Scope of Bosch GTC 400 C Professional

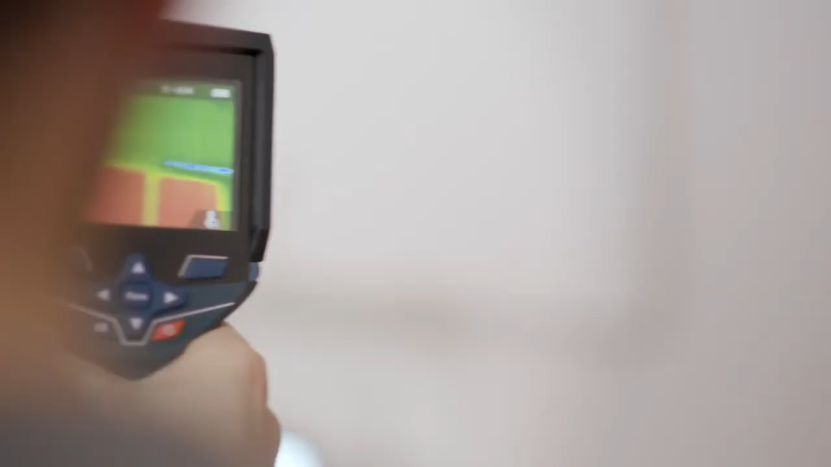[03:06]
Oh yes, you can see the blue points really clearly.
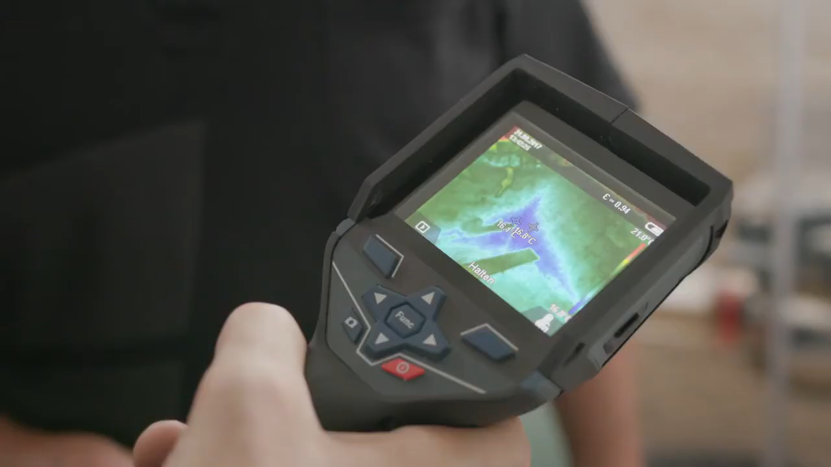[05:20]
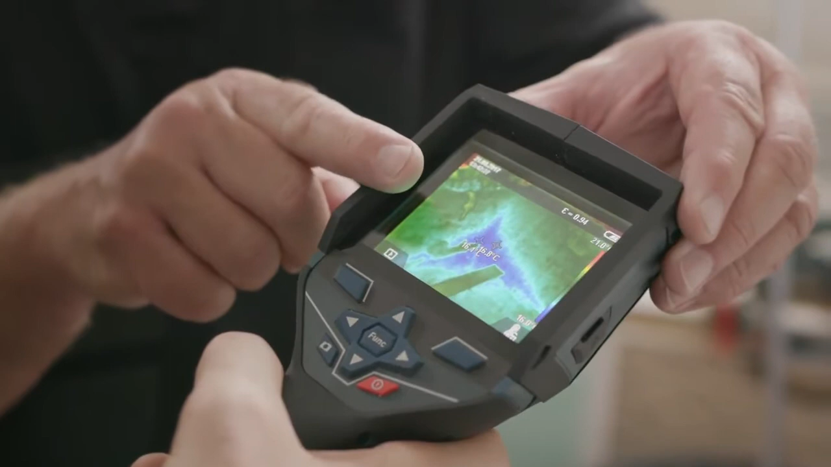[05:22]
It's very clearly a different color in the temperature display, too.